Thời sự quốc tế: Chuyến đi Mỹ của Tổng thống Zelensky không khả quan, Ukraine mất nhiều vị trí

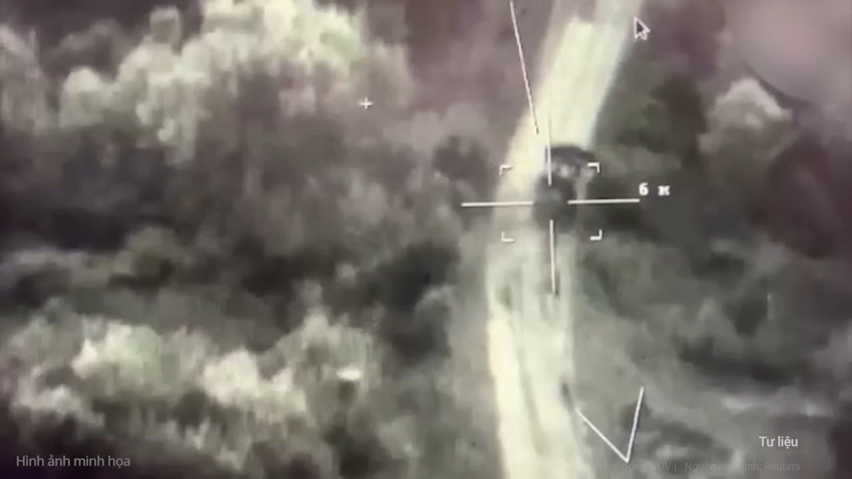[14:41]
Đoạn video cho thấy khẩu pháo đang di chuyển trên một con đường sau đó UAV của Nga nhắm mục tiêu trực
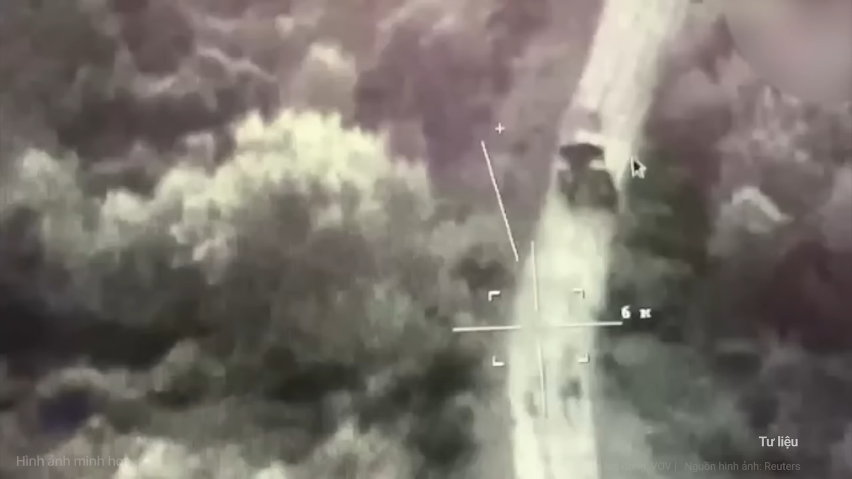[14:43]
tiếp vào pháo 2S-22 Bogdana khẩu pháo ngay lập tức bốc cháy.
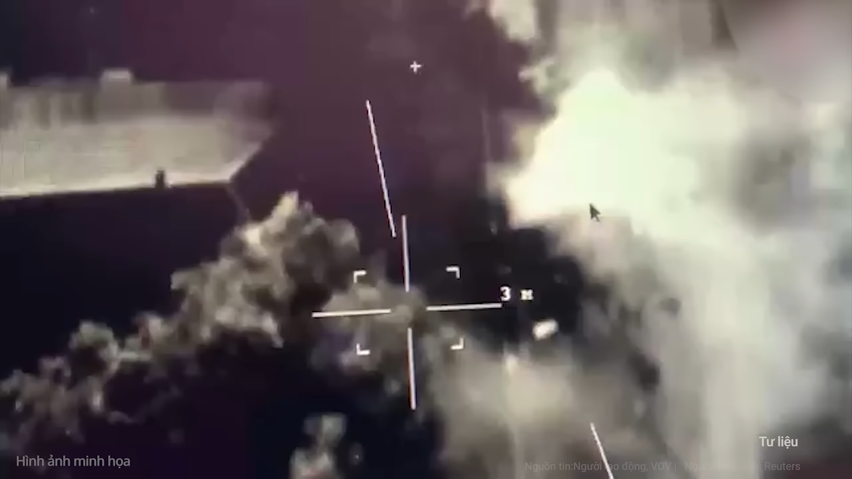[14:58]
Telegram chia sẻ cho thấy một khẩu pháo Bogdana khác
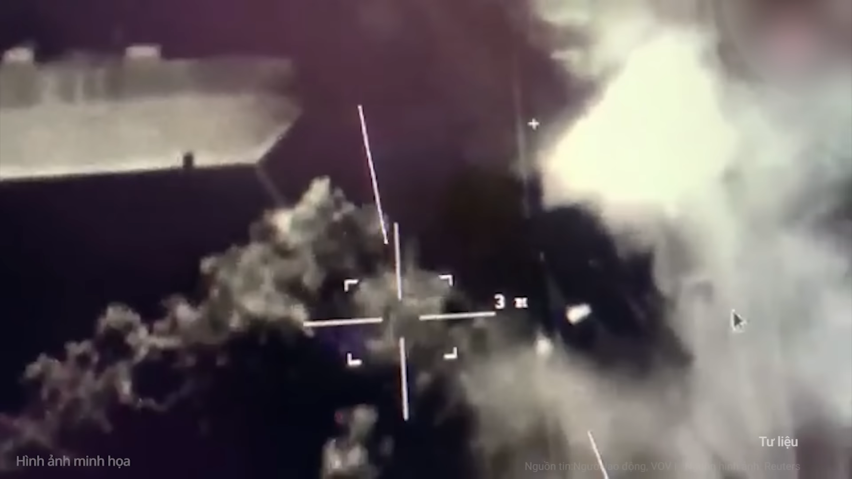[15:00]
đang tìm nơi trú ẩn trong một khu rừng nhỏ được bao quanh bởi chiến hào hoặc hệ thống chống tăng.
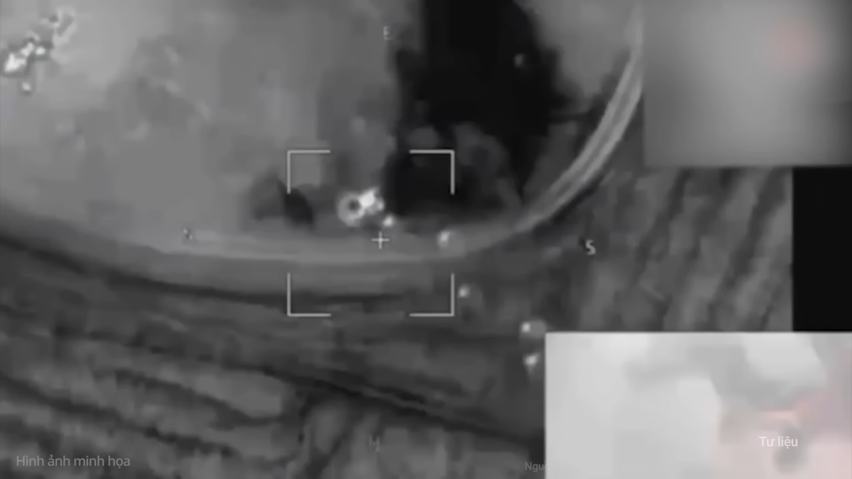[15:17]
Trong khi đó kênh Telegram Voenache cho rằng Ukraine có thể đã mất tới ba pháo tự hành Bogdana trong khu vực này
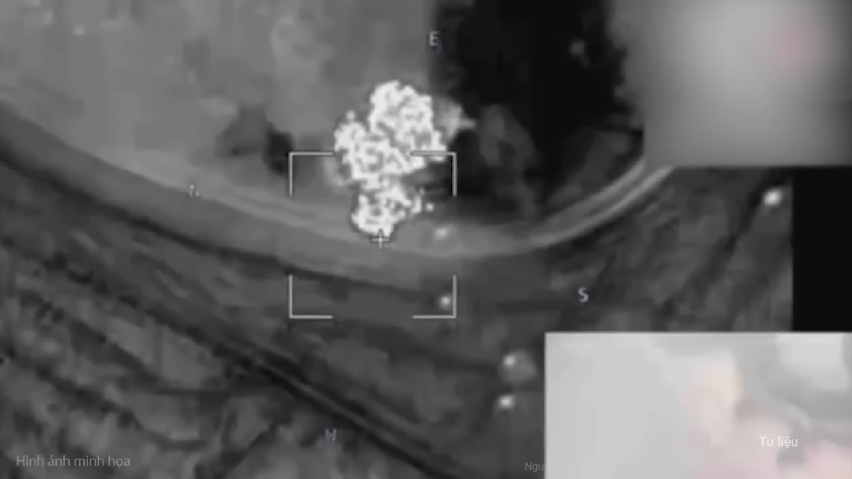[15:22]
đề cập đến một video khác cho thấy một khẩu pháo Bogdana bị
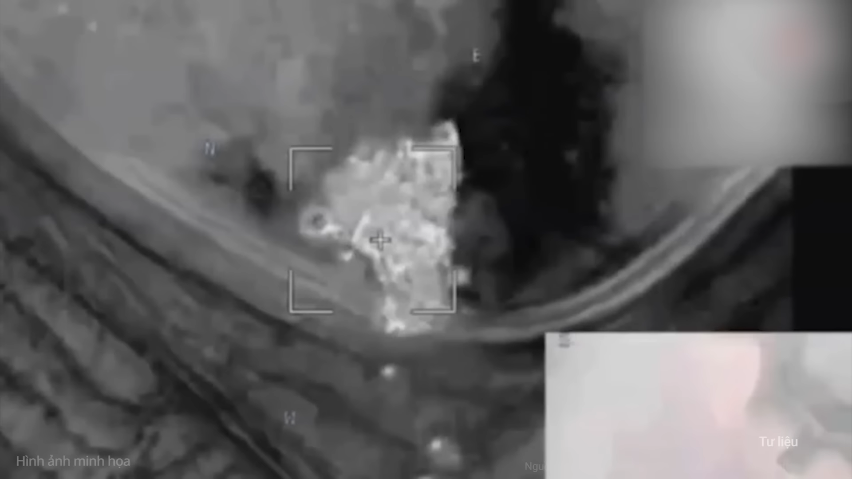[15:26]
bỏ lại cháy ấm ỉ bên đường ở vùng Kharkov.
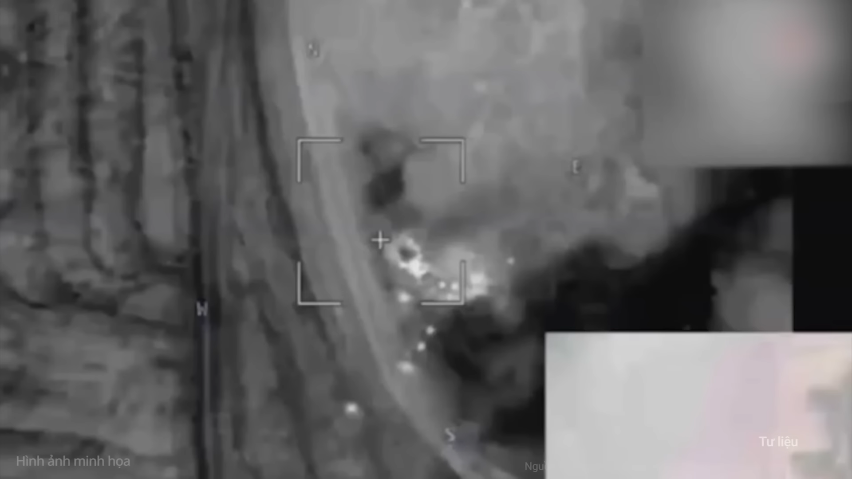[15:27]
Tuy nhiên vẫn chưa rõ liệu những pháo tự hành này có giống nhau hay không.